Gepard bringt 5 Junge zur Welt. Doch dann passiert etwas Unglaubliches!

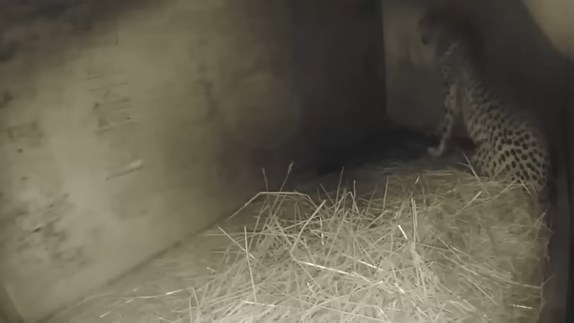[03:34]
Die Tierpfleger verfolgten diesen wundersamen Moment mit rasenden Herzen und feuchten Augen. Ihr kleines Mädchen würde bald Mutter werden. Melanie begann im Gehege herumzulaufen und eine bequeme Position für die Geburt zu suchen. Sie legte sich, sie setzte sich, sie stand. Da sie zum ersten Mal Mutter wurde, wusste sie noch nicht, in welcher Position sie sich wohlfühlen würde. Gegen 4 Uhr 23 brachte Melanie ihr erstes Jungtier zur Welt. Als es geboren war putzte die Gepardin es und schenkte ihm mütterliche Zuneigung.
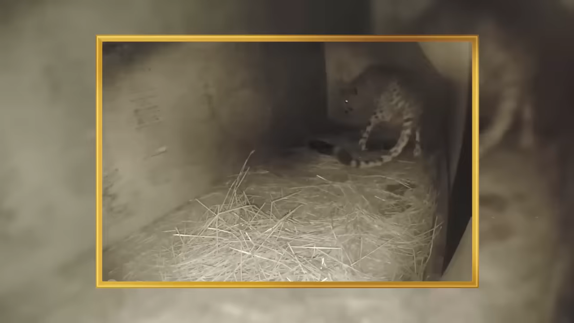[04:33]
Um 4 Uhr 47, etwa eine halbe Stunde später, brachte sie ein weiteres Jungtier zur Welt. Genau wie beim ersten säuberte sie es vorsichtig und vergewisserte sich, dass es gut atmete. Dann trug sie das Jungtier mit ihrem Maul und legte es neben sein Geschwisterchen, bevor sie sich schließlich zur Ruhe legte. Die Tierpfleger dachten sich, dass sie ihr noch etwas Zeit mit ihren Babys lassen sollten und beobachteten sie weiterhin über die Kamera.